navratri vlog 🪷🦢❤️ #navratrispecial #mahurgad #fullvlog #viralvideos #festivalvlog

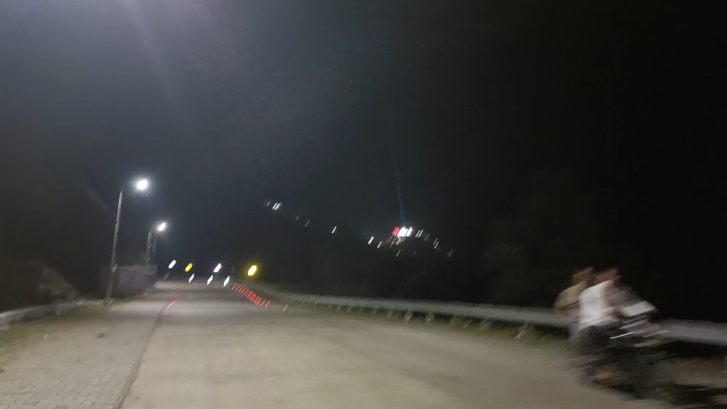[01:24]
पहाड के उपर है आप वीडियो में देखे सकते हो वो मंदीर के फोकस दिखाई दे रहे थे
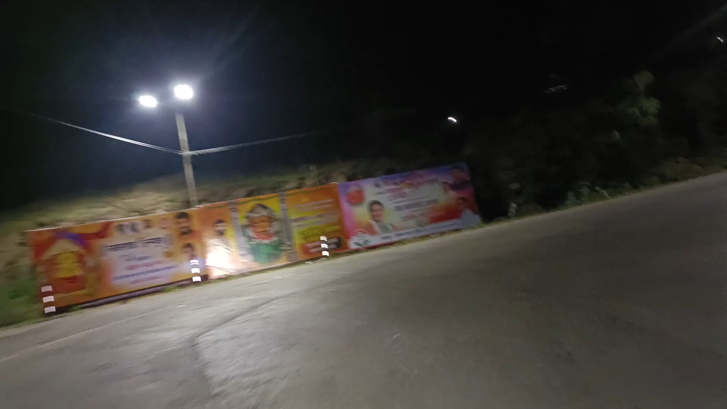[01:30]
फोकस लाइट तो रस्ते से यह सब बैनर लगे थे
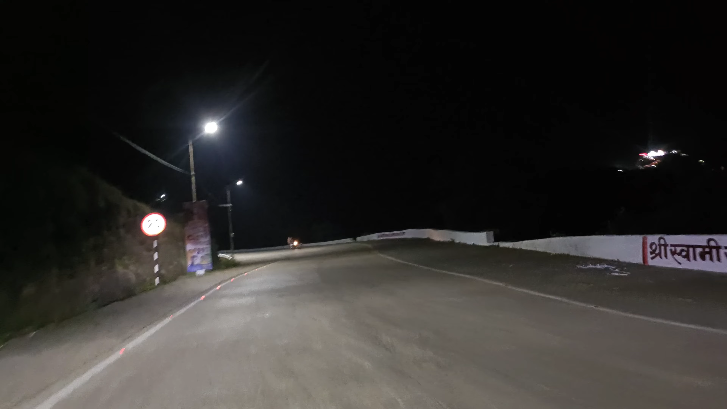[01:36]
लवरा
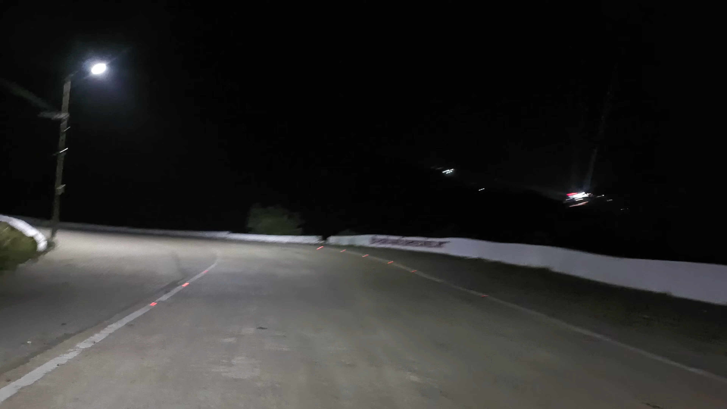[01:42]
शाम के समय बहुत अच्छा लगता है वहाँ थोड़ा अंधेरा भी था और यह बसे भी जा रही थी